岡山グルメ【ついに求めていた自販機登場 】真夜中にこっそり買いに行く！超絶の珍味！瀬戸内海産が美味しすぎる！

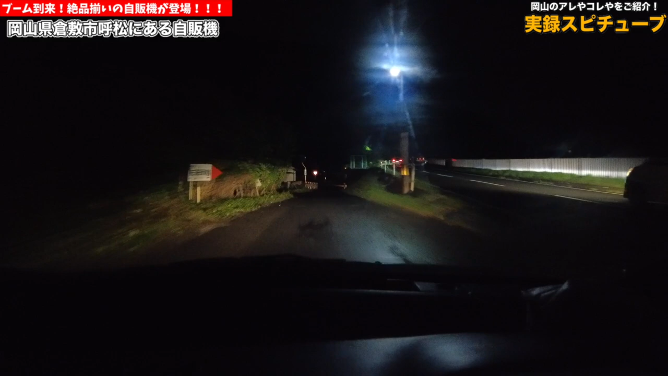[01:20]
えーくぐる感じなんですかねあのー一時停止がありますのでしっかりね一時停止してでこれをねあのー右に行けばあるということでもうほぼ地元の人しかえーわからないような場所にあるのかなとえーいうような感じですよねでこの先にねちょっと光ってるえー眩しい光をえー発見しましたここですかね